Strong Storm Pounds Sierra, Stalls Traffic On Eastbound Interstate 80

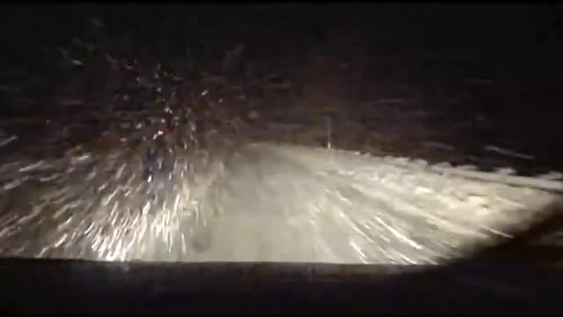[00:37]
This is what drivers faced after dark, near whiteout conditions up in the high country.